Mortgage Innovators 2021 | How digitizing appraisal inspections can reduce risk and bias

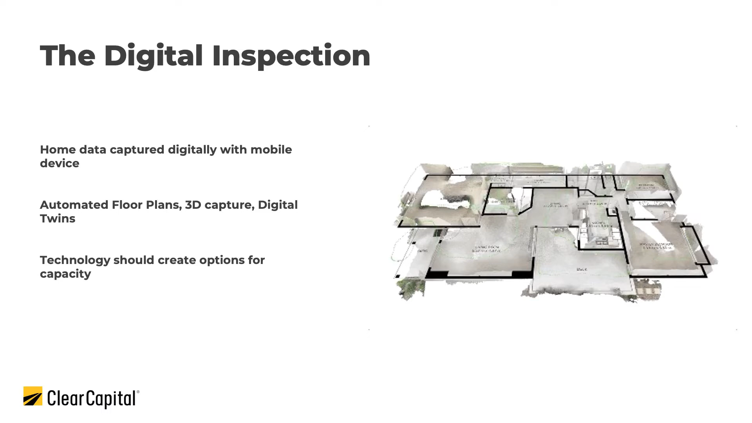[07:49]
So you see both the inside and outside in a digital format. And that technology was created so that it becomes easier for not only the people viewing the home to see it in a virtual manner, but also so that technology can help guide that process to ensure that all of the data that's needed is captured in the right format.